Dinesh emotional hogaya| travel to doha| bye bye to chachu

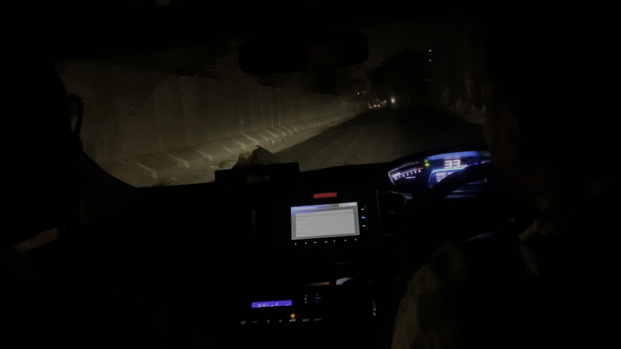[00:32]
तो तकरीबन 6 बजे के करीब हम जो 5:30 बजे के करीब हम घर से निकले थे एयरपोर्ट की तरफ रवाना होने के लिए, क्योंकि चाचू की फ़्लाइट मुझसे पहले की थी।